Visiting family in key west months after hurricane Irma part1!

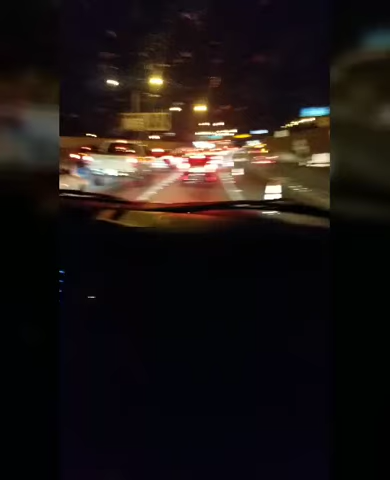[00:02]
Oh my gosh, look at this traffic. Let me zoom in for you guys. We are on our way now to Key West. It has been a long ride. Oh my gosh, my phone. Look at that. Must have been an accident. Look at that.